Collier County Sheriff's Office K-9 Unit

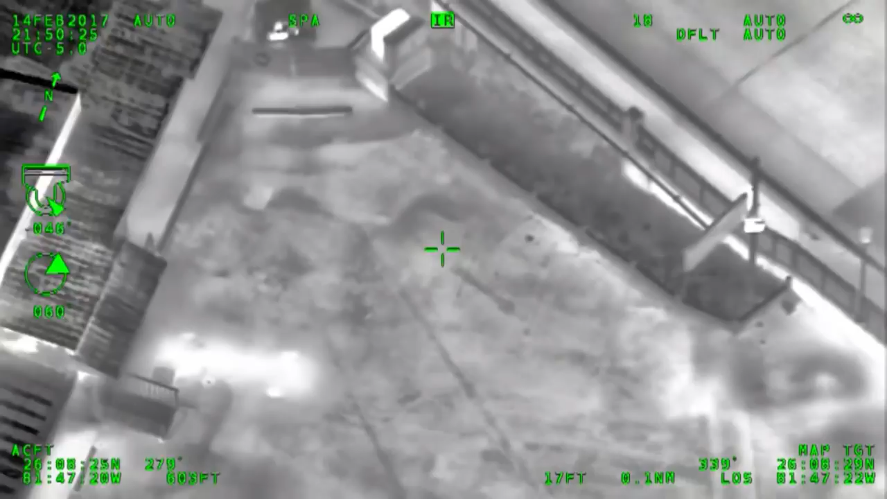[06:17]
Okay, he's on foot now, and he's just jumped the fence near, I think it's going to be the restaurant there.
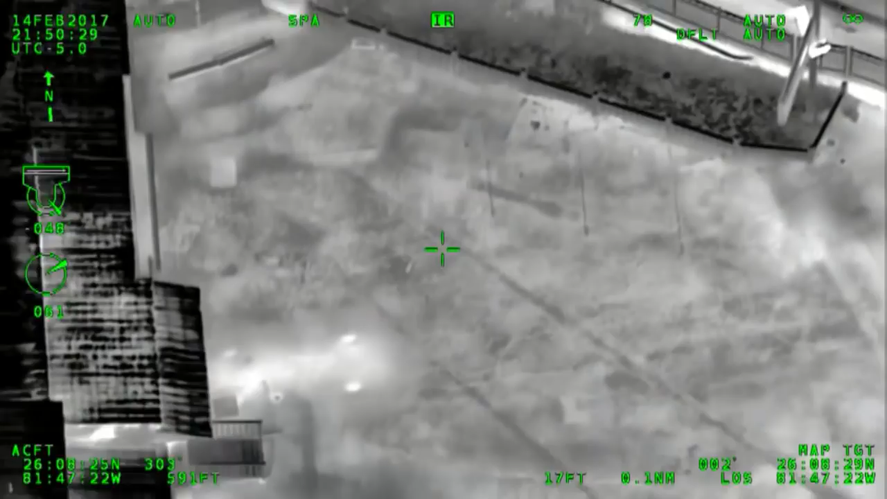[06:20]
What's the name of it? Kelly's. What is it? Kelly's Fish House. He's running by Kelly's Fish House, guys.
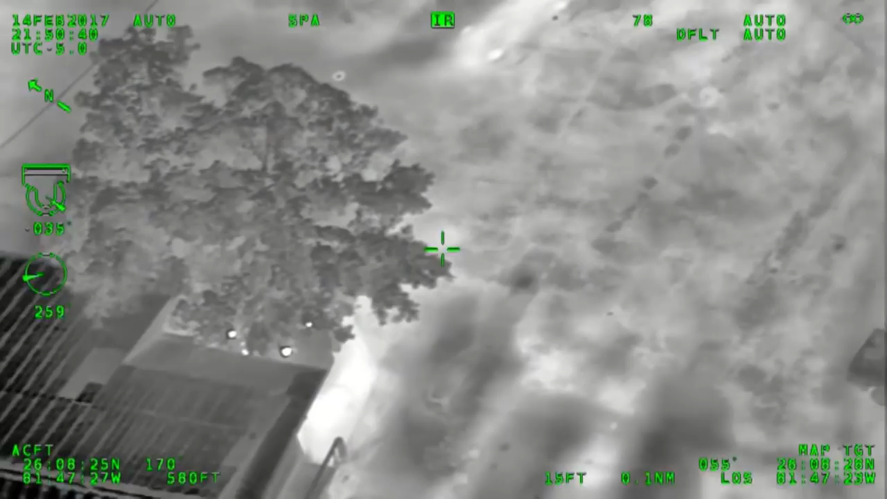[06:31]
It's no longer 31 Victor, 31 Papa now. That's affirmative. He's running out onto some boat docks.
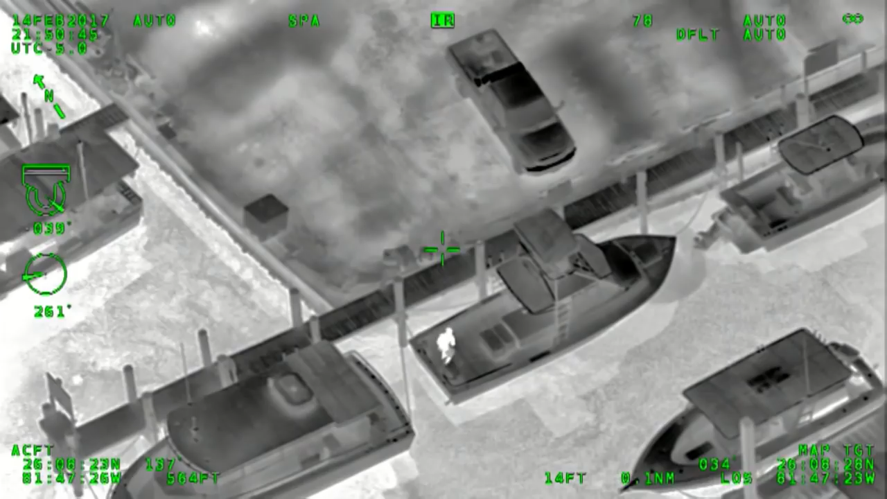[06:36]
He is now hiding on a boat, and he has jumped into the canal.
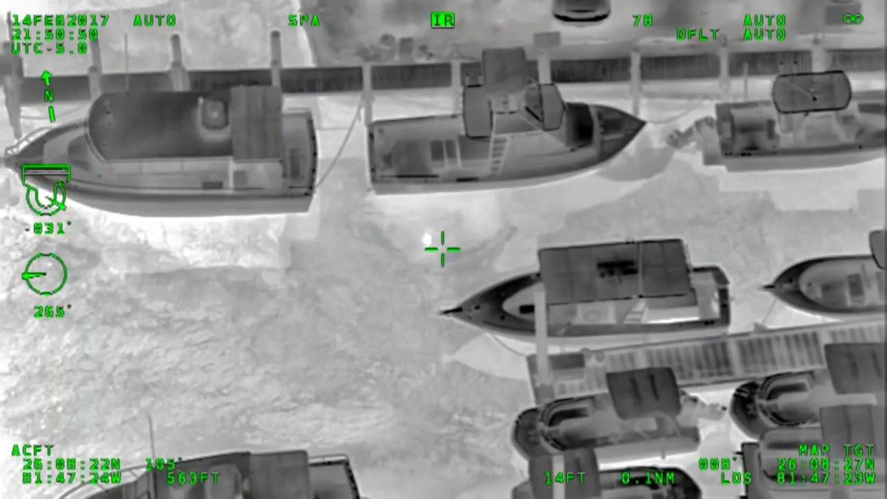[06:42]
All right, let's get units in the area setting up a perimeter here.
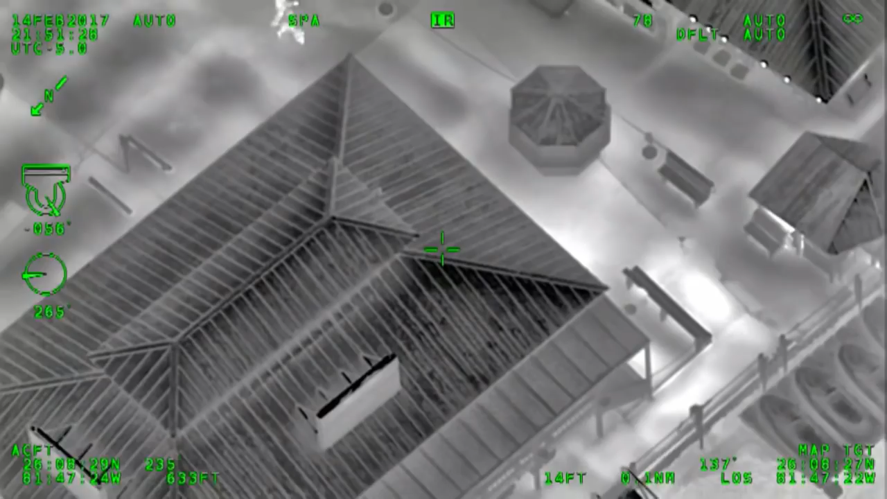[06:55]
All right, K-9, go west from where you're at.
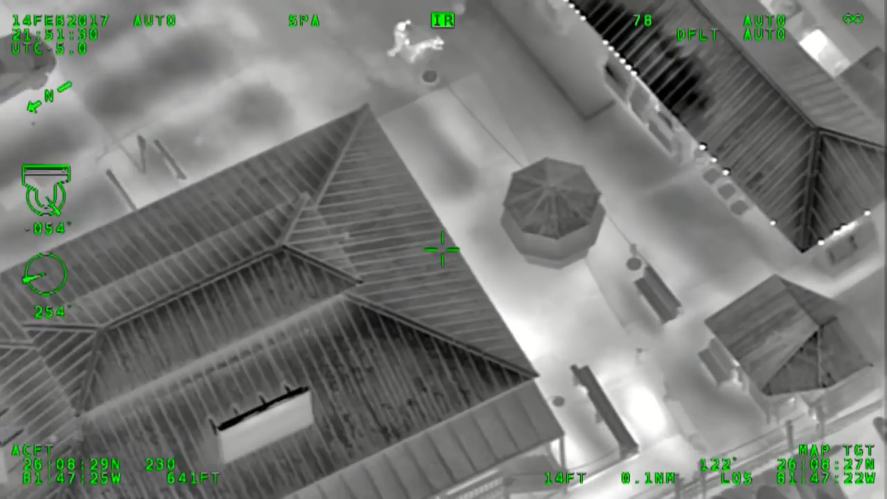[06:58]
Come around the gazebo and to your right.
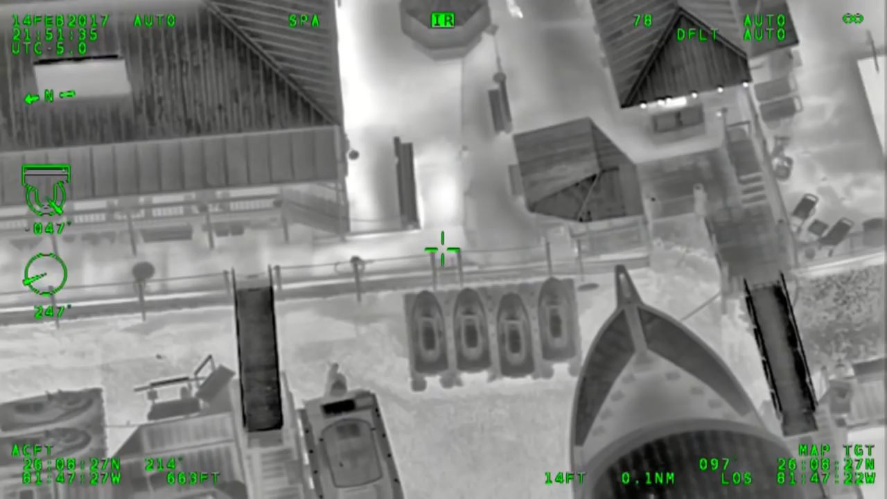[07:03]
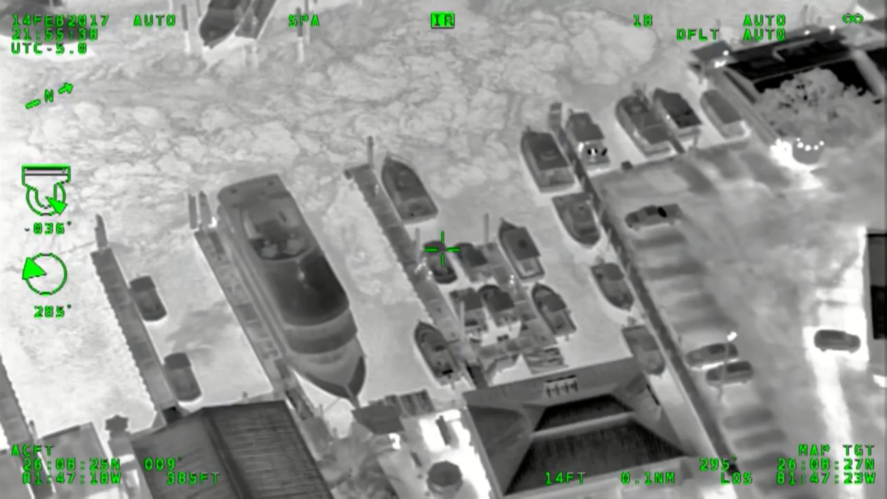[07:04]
Yeah, we got him, we got him. Roger.
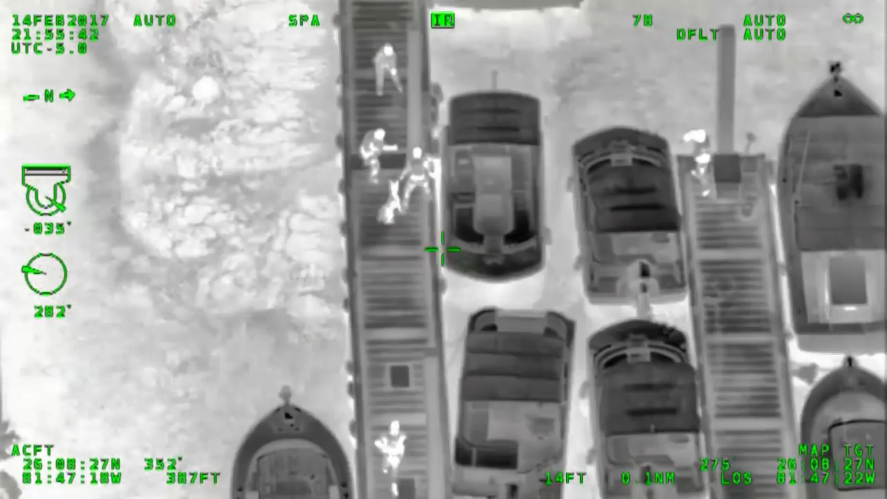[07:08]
10-3 traffic, 10-3 traffic. 10-3 on
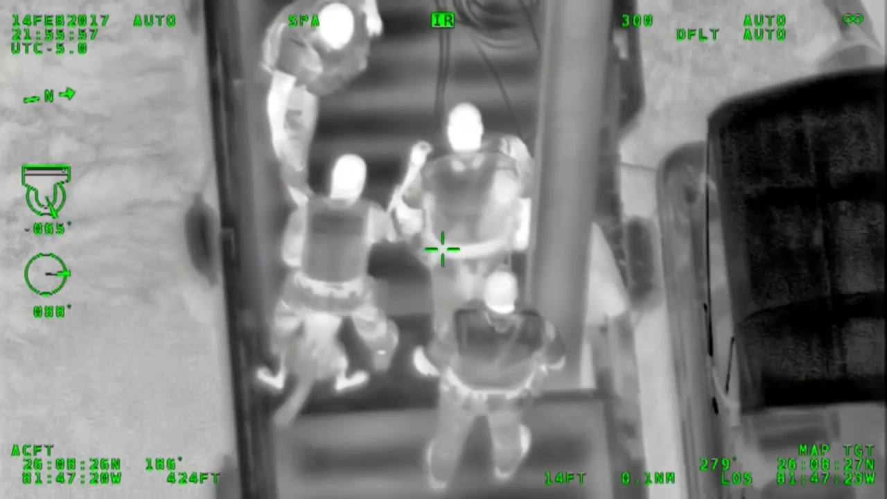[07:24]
Maple Street, holding at somebody in a boat by Kelly's Fish House.